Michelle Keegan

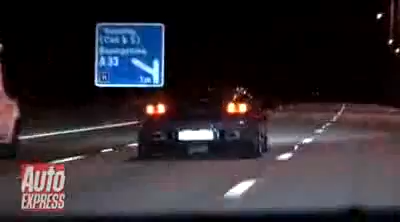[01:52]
Well, I've been following Ollie for a couple of miles now, but I think he's discovered something very lovely about the Lamborghini, because he's slowing down and speeding up,